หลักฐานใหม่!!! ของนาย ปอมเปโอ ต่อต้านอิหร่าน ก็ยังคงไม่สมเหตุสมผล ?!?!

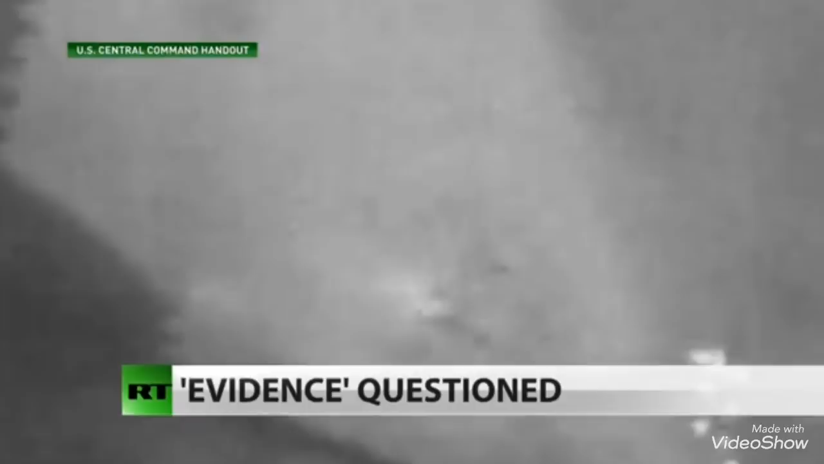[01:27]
นั้นพวกเขาพยายามและนำมันออกไป
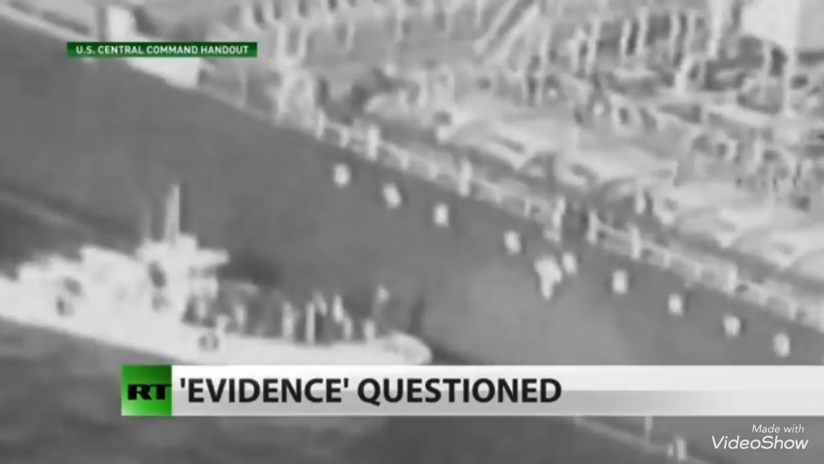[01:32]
และนั่นคืออะไรที่พวกเขาพูดถึงรูปถ่ายนั้นมีการแสดงในขณะที่อีก 2 ลูกที่เหลือทำงาน อย่างประกษชัดเจนผมไม่รู้ถ้าคุณจะสังเกตเห็นแต่มีผู้คนจำนวนมากกำลังนำประเด็นด้วยข้อเทศจริงที่ว่ารูบ่วบนลำเรือของมันเหล่านั้นอยู่สูงมากๆในขณะนี้รูปถ่ายกำลังนำขึ้นมา